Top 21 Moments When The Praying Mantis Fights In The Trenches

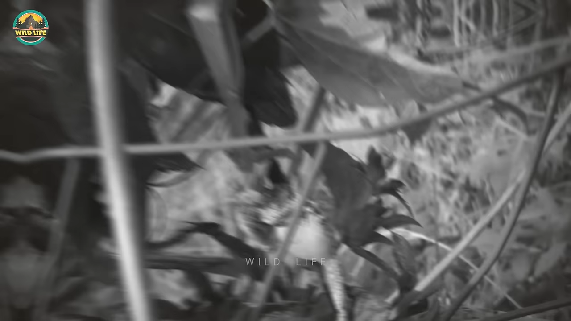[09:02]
Watch this mantis hanging from a leaf with a frog in its grasp and eating it alive.
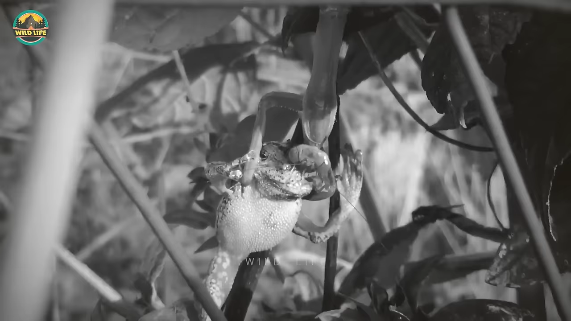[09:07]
I mean, for a mantis, this is Sunday morning at church with an all-you-can-eat buffet included.
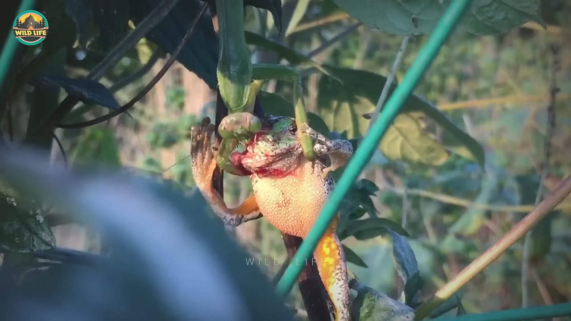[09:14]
What's amazing about these insects is they do not use venom to neutralize their prey.
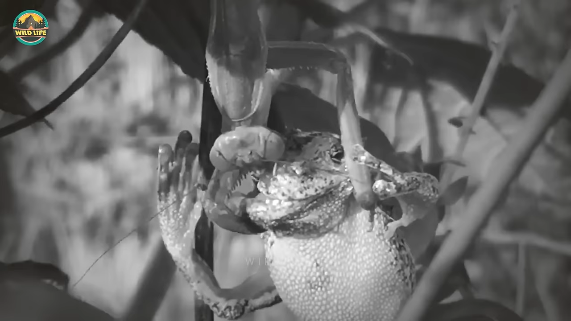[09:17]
They just go at it the old-fashioned way, and it usually works. Number 10.
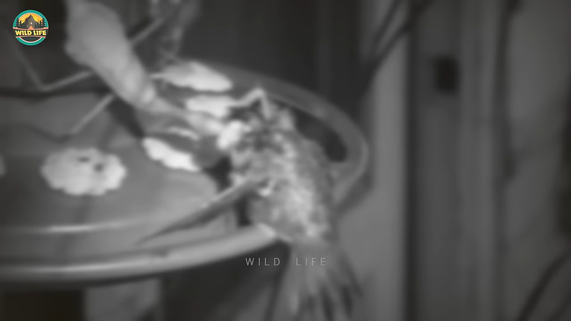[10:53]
The praying mantis has a reputation for being a deadly killer.
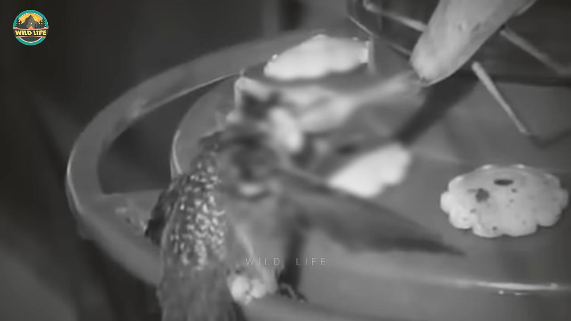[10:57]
You can see it in action in this video when it demolishes a cute hummingbird.
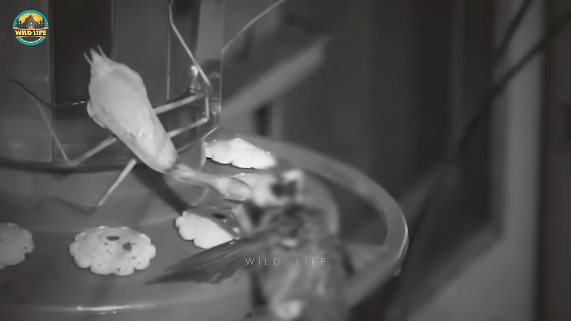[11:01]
Bird populations are unaffected by mantis predation.